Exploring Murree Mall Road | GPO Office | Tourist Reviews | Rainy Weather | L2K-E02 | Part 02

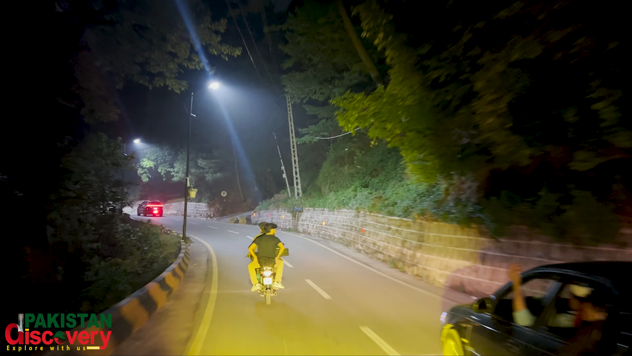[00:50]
करवाई और अब हम पार्ट टू में मरी मार रोड की जानिब जा रहे हैं। आप देख सकते हैं यहाँ पर काफ़ी रश होने की वजह से गाड़ियों की लंबी लाइन।